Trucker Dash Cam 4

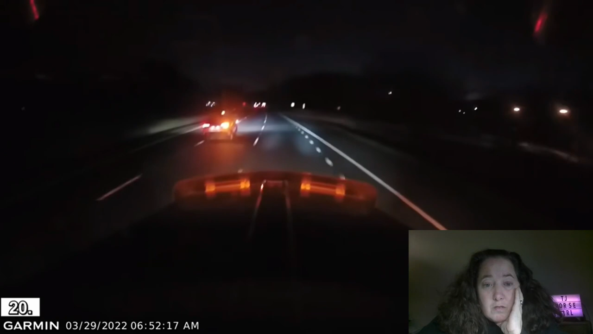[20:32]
Why? There's plenty of room on the highway. Why are you doing this? Yeah, frickin' blind her, bud. That's right. Leave your brights on. Blind her. Those brights are bright. On trucks like that. She gonna bright check?